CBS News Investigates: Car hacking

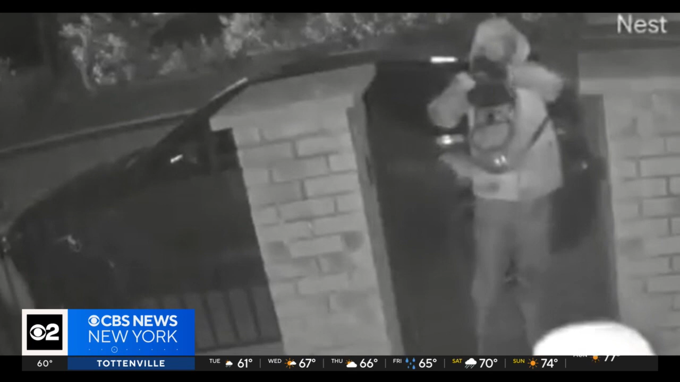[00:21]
If you saw these guys walking up to your front door, you probably wouldn't know what to make of it.
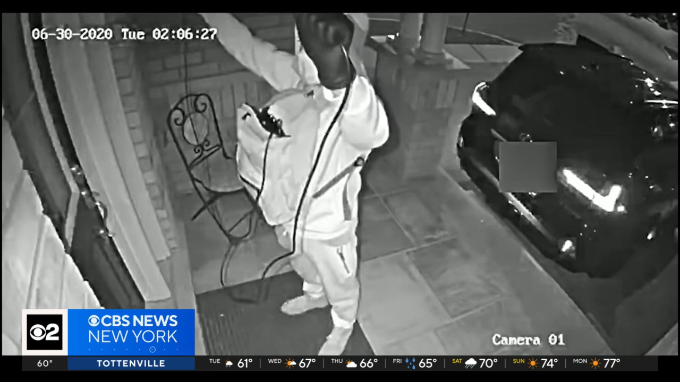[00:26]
These car thieves are using sophisticated equipment to steal the signal from a key fob inside the house.
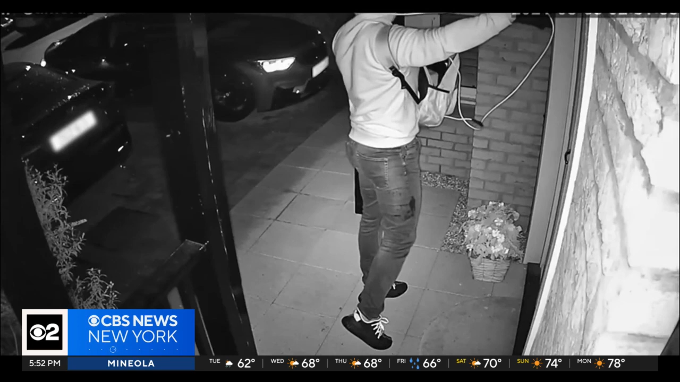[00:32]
Less than 30 seconds after launching what's known as a relay attack,
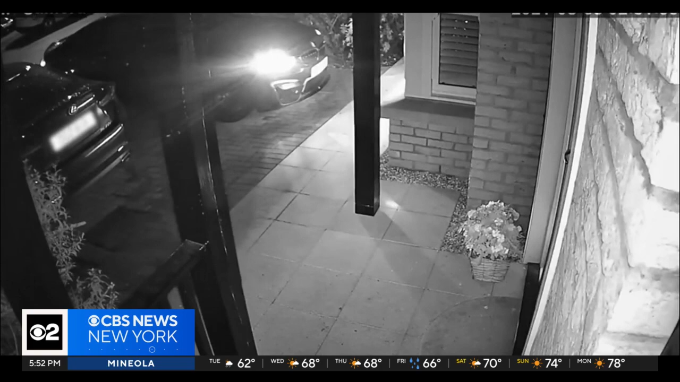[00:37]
the criminals and that car in the driveway are gone. This is where it was stolen from.
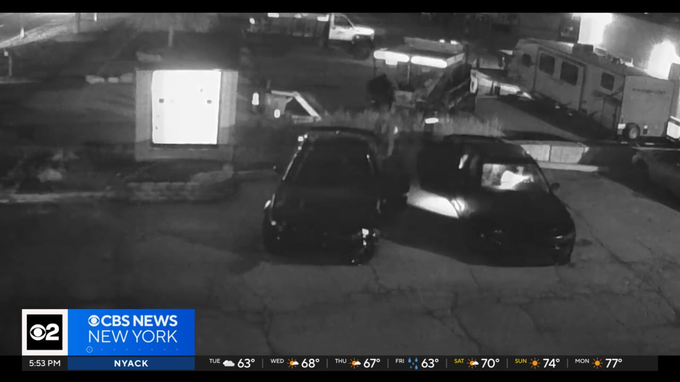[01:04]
They were in there for about 15 minutes, and then after that, you see a couple quick flashes like they're trying to break into the dashboard.